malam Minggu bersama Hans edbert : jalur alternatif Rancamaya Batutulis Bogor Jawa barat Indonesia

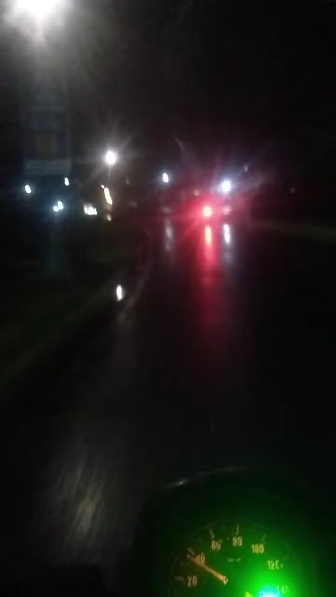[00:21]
Bersama saya, Hans Edward, arah mata angin membawa kami menuju kawasan Rancamaya Golf Estate Bogor, Jawa Barat, Indonesia.
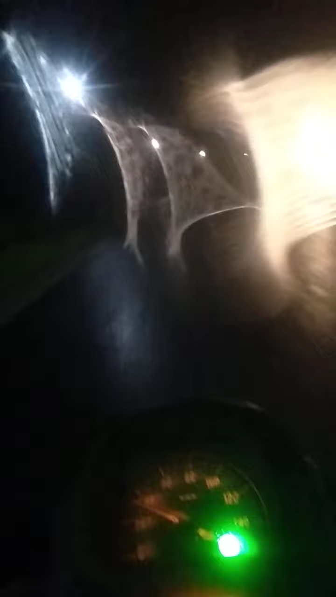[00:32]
Kita weekend bareng saya sambil hangout sama saya di sini. Tapi kayaknya pemandangannya sangat sepi ya saudara. Apalagi kondisi situasi cuacanya agak tidak bersahabat sepertinya. Ingin tahu kisahnya?